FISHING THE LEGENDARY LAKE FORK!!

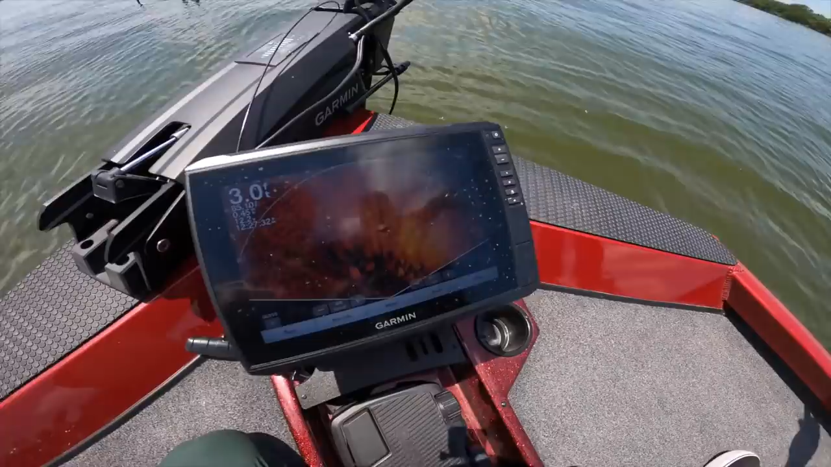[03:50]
They're literally all just on it. Insane. I don't know if you follow or...
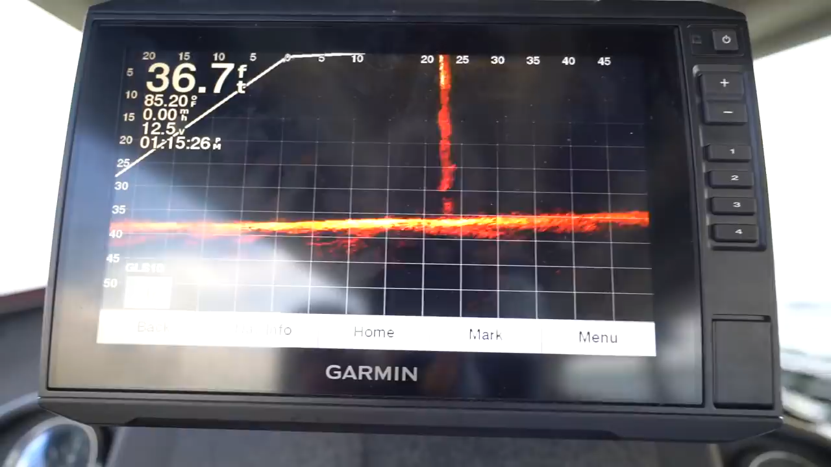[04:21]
On screen: depth 36.7 ft
Pan over it again if you can. Whoa. There's some stuff swimming under them. That's so cool looking. I'm gonna throw the shaky head you had on.
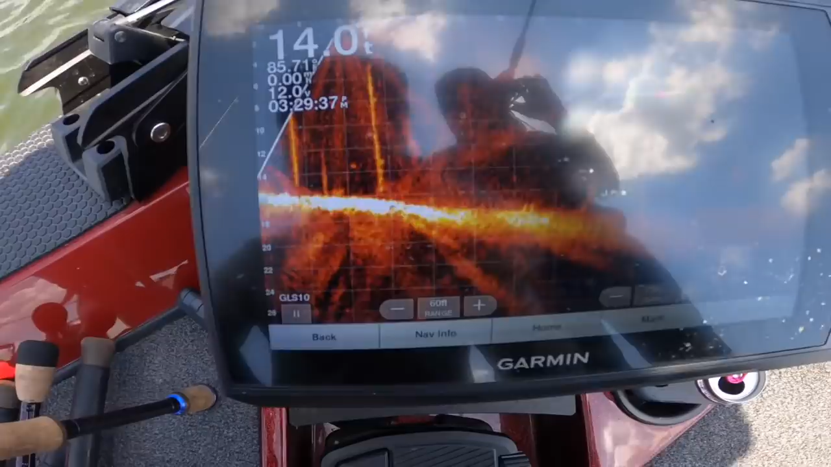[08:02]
This guy's. That's the one that hit. Look, come up. Bring it.
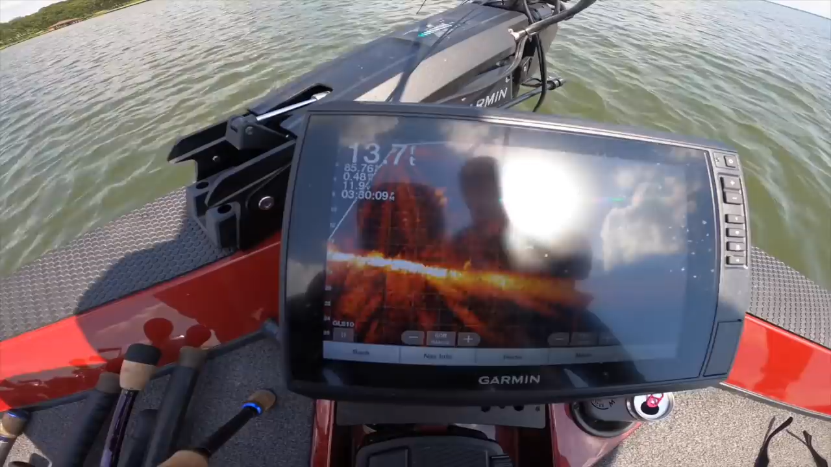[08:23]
Let me see if I can live scope this one. And then you got up. We're putting live scope to the real test out here on Fort. I bounced it at one time and it was like, dunk. And I was like, whoa, not ready.